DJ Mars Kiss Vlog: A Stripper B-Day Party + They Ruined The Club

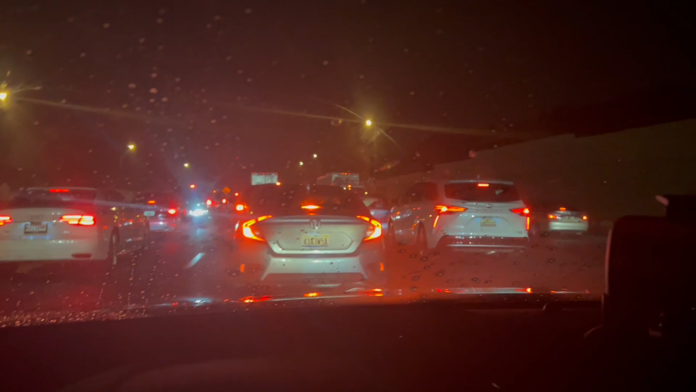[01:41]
you know what I'm saying, always an accident, always something going on, you know what I'm saying. Look at this. Well, I was on time, but once again, yeah, look like I'm back late. So, oh man, let's see how long I'm finna sit here, cause I don't even know what time it is right now. Oh man, what time it is? I might still be on time. It's 9:29, as y'all can see. You know what I'm saying? 9:29.